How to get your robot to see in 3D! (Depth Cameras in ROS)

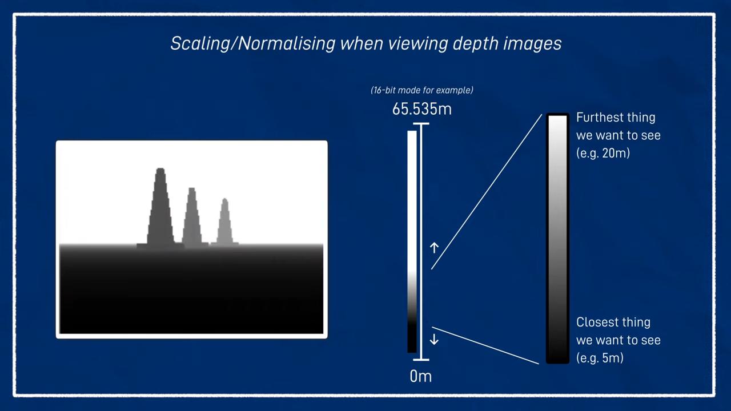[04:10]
Ross also provides the depth image proc package, which is a whole bunch of tools for working with depth images.
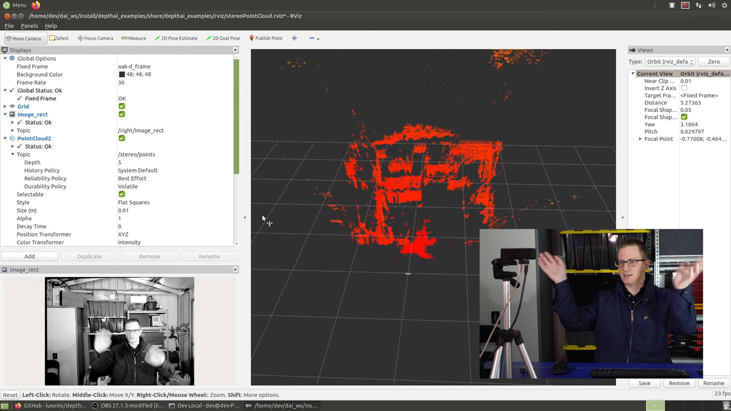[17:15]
We've got one of the mono images on the left there, and we've also got the point cloud. So it's a little bit tricky to make out, but hopefully you can see some of the things that are behind me. So you can see here is these containers behind me. Now, if I add another image display here, so you can see this image, image rect here. The topic is slash right, it was slash right slash image rect.
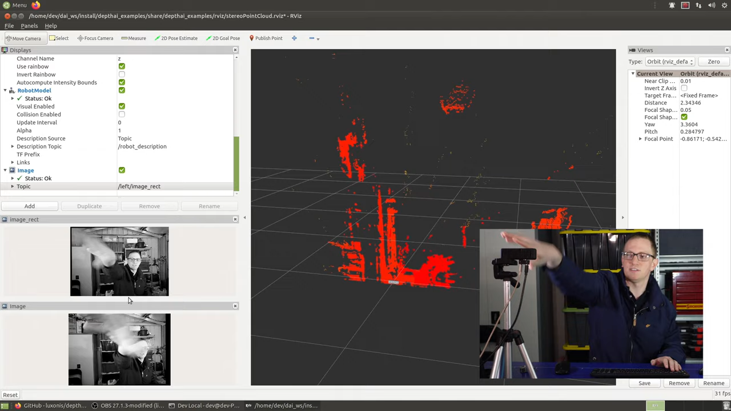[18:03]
So that means undistorted images from the two cameras. So if I cover the left hand camera, you can see it's covered up. And then if I cover the right hand camera instead, so you can see they're seeing the two different things and then they're also being combined to produce a stereo depth image. Now, this one doesn't look like much, actually, we're going to go stereo converted depth.
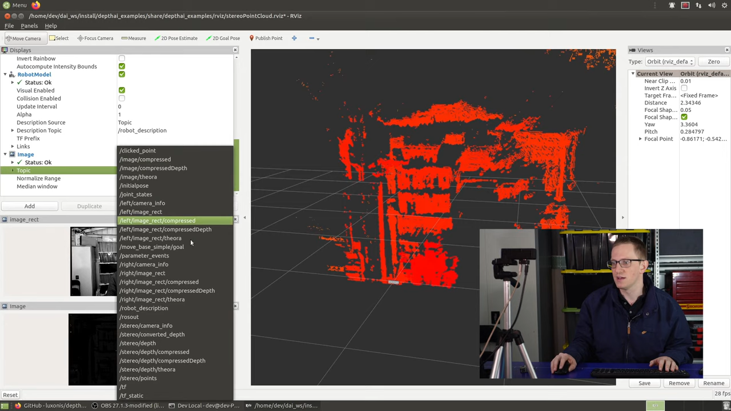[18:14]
That's just the 32 bit one. Now it doesn't look like much.
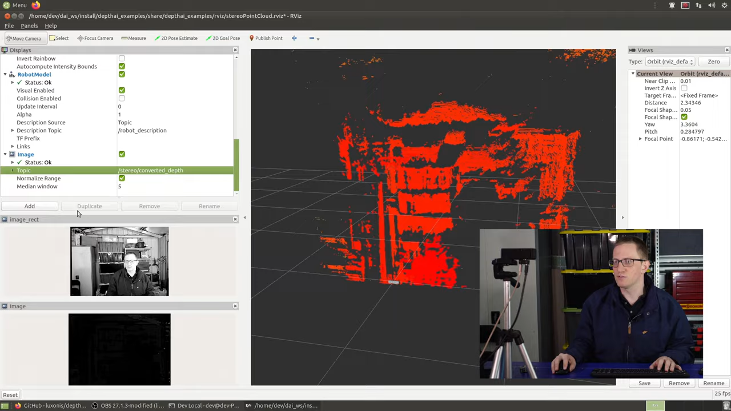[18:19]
I'm going to untick normalize. So you can see there, we can see a bit more, but at the moment, this, this normalization range is only going from zero to one meter. So let's set this to maybe five meters. So you can start to see that I'm one color, the things behind me are a different color. If I go close to the camera, it's going to be very dark and get lighter and lighter the further away I get.
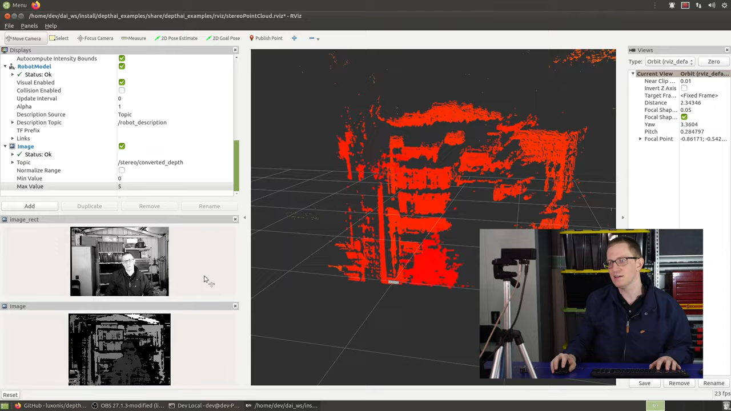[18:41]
And then white will be five meters and anything further than five meters.
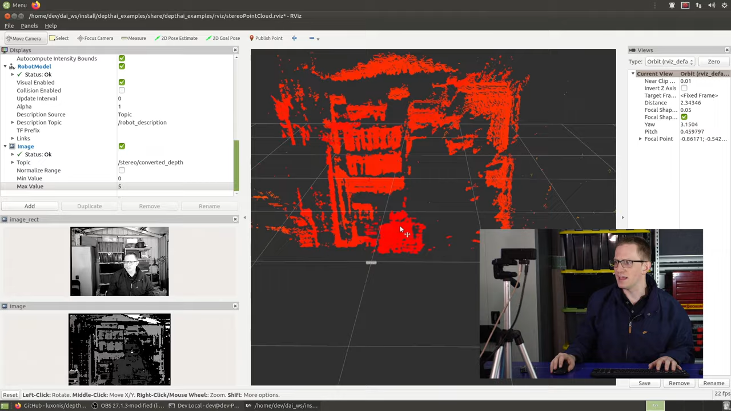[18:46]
Now this point cloud doesn't look very nice. It's just a bunch of dots. It would be nicer if we could actually see the image data in the point cloud. Now I've been trying and have not been able to get it to properly register an RGB image and then pass that data into the point cloud.
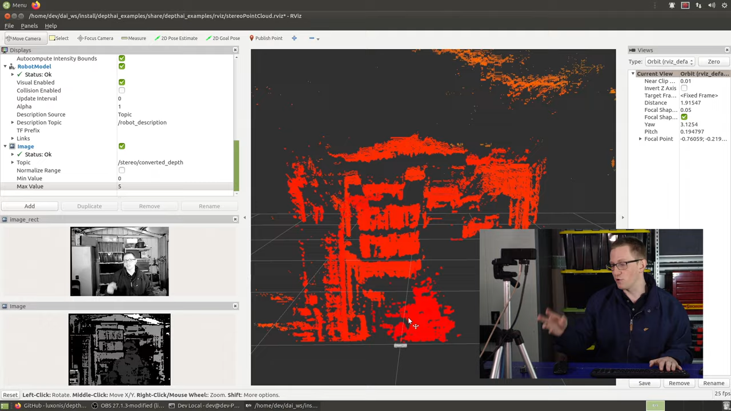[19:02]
I might include some notes in the description or in the blog post on how I have gone about doing it. But like I said, I haven't been successful.
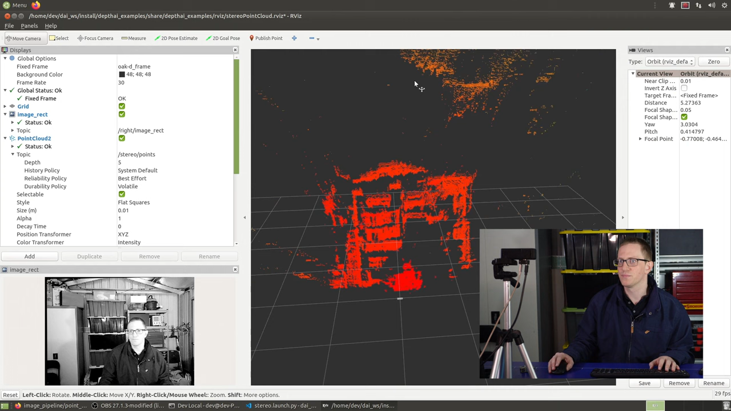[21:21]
But now what we can do is here in the color transformer, I can swap this from intensity to RGBA. And so it's now using that right image as the color transformer.
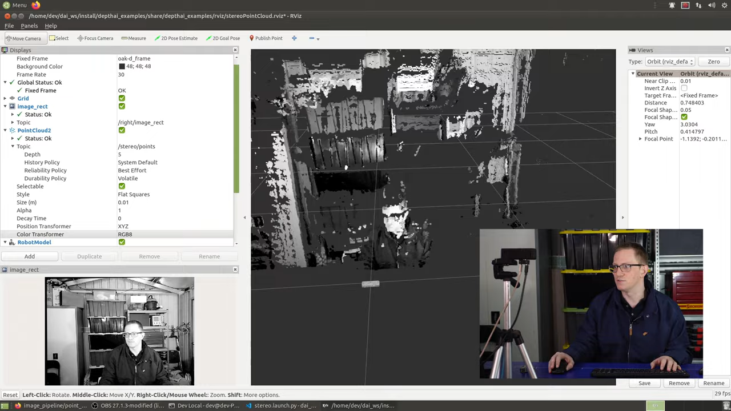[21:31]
So you can see there, you can see me as I move around.
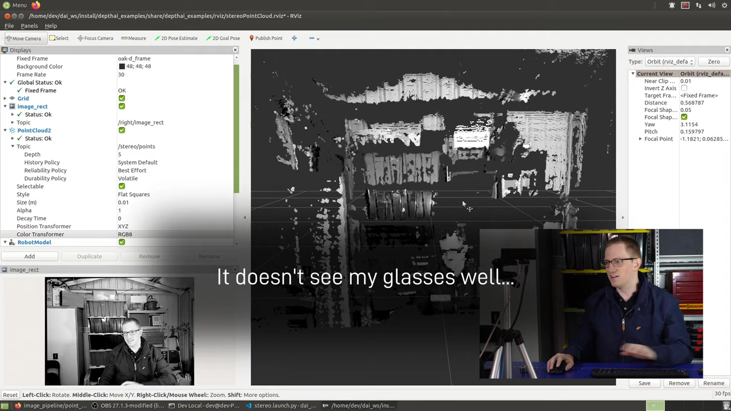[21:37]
Like I said, I'm not that impressed with the depth behavior. It does work.
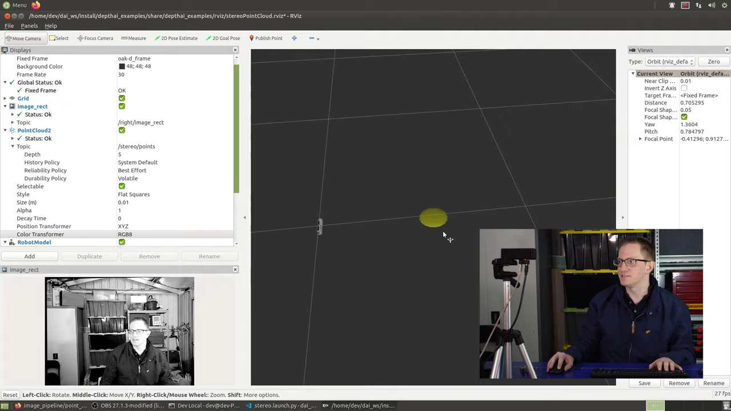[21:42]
So we can look around, we can see that I'm there and then the containers are behind me and then the wall is kind of behind it.
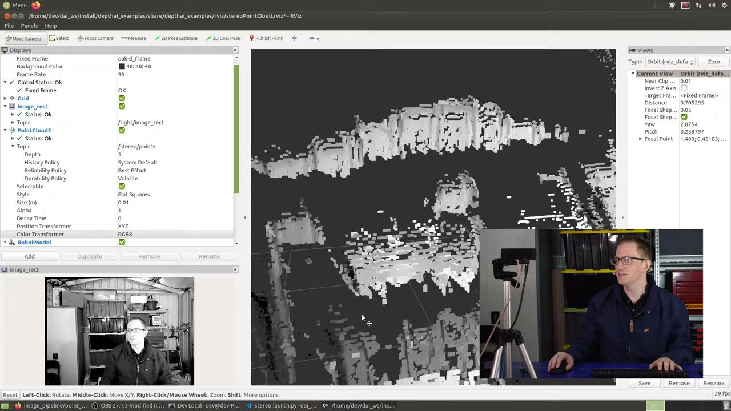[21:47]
Yep. So it's pretty cool. Not as good as I would like, but I'm hoping that with future software updates and maybe using some deep learning approaches and that sort of thing, I don't know, neural inference that with that Movidius chip and everything that perhaps they'll get some better results.